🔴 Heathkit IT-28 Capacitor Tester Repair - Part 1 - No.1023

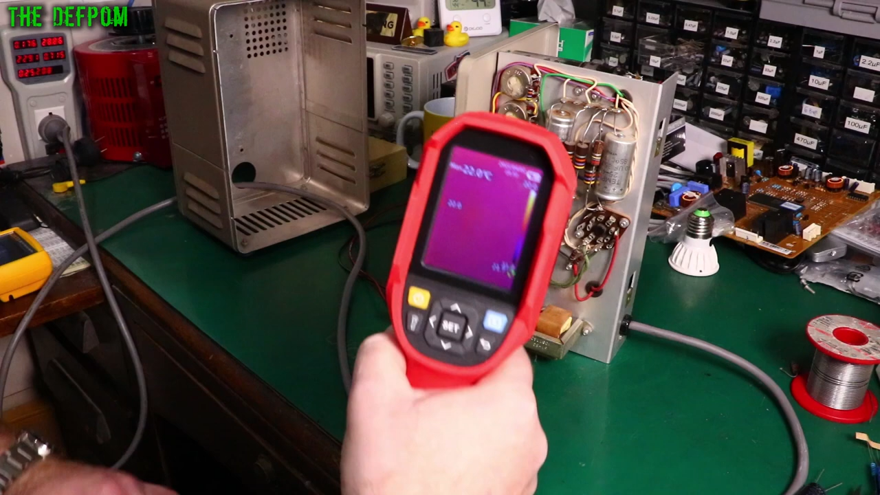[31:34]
Checking the temperatures inside here. 100 degrees in some spots. Those resistors are getting pretty toasty. It's 100 degrees those ones I put in today. They're very hot. I'm not liking that. Might need big resistors for that. I might have to get some bigger ones. No I should get some 2 watt resistors or something. Maybe 5 watts. And sort those out again. Some bigger ones. I'm not liking that. On these ones up here in a high voltage supply.
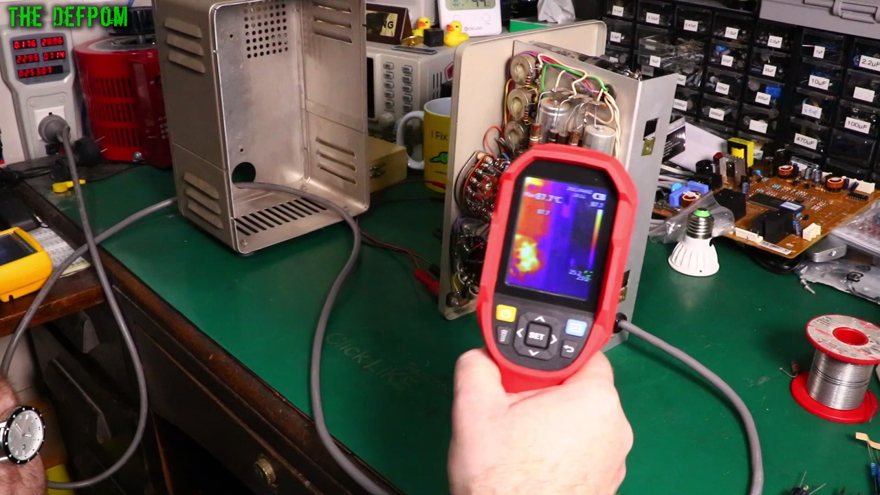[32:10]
They're also pretty toasty. 90 degrees. Yeah okay. Not liking those ones over there being 100 degrees though.
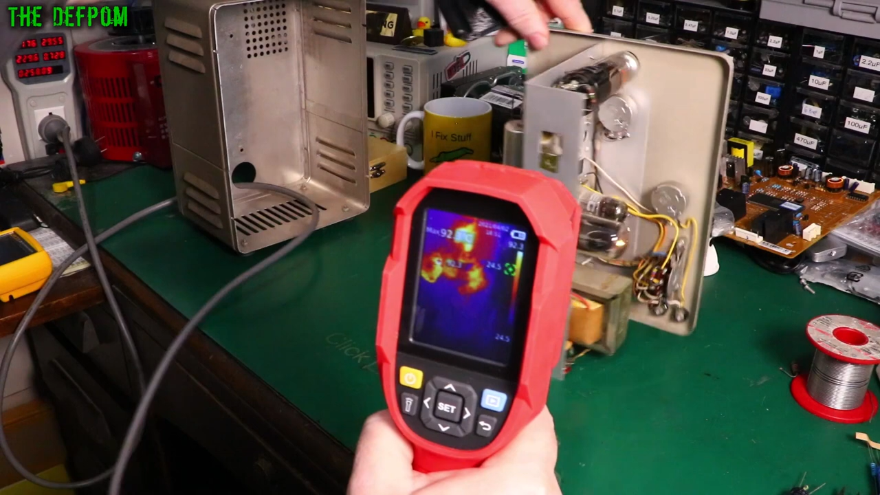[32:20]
That's really pushing it. Let's check this side. Valve is 160 odd there. The rectifier.
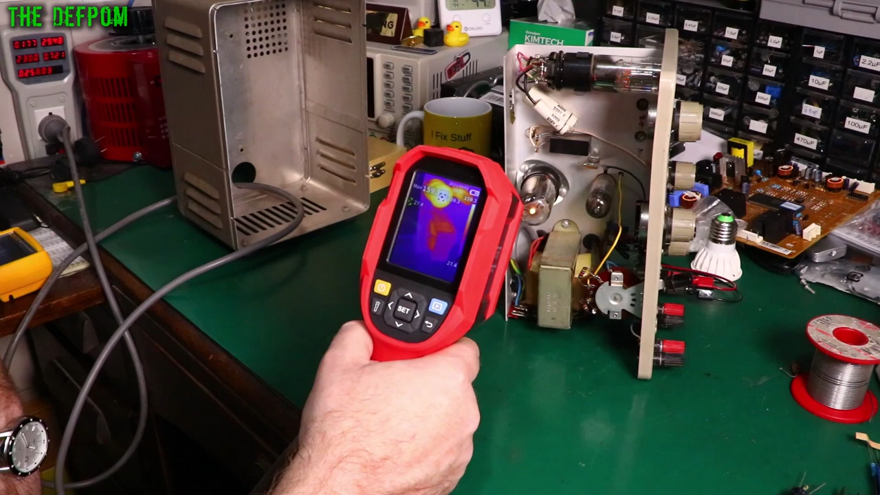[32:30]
Everything else is looking kind of alright though. Yeah. So I'm not liking those resistors over here. I think that's really a lot of stress on those. That's not good. 110 degrees I'm getting there. 112. There's going to be worse ones to put inside the case. So yeah I think I need to change those again. With some even bigger resistors. So we can dissipate a bit more power.
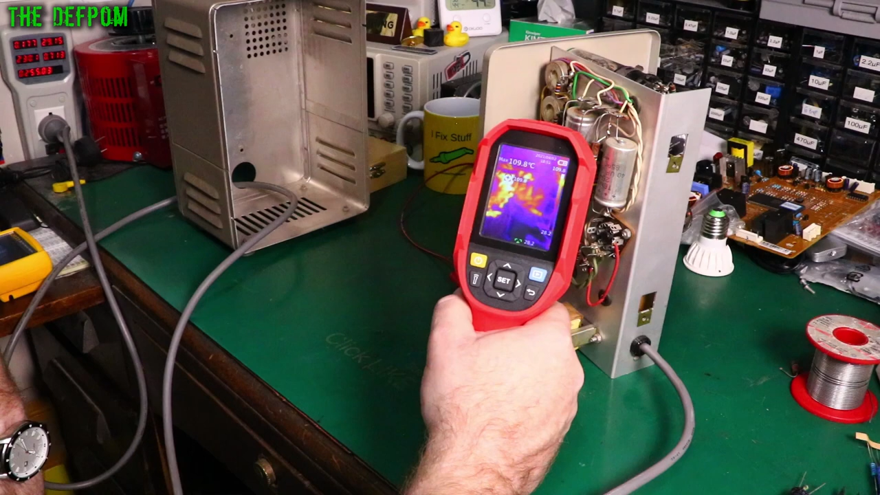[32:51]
On screen: max 109.8°C
Because I don't think that's good. So I'm going to try doing this calibration on this thing now. So I've got a 100k resistor across it.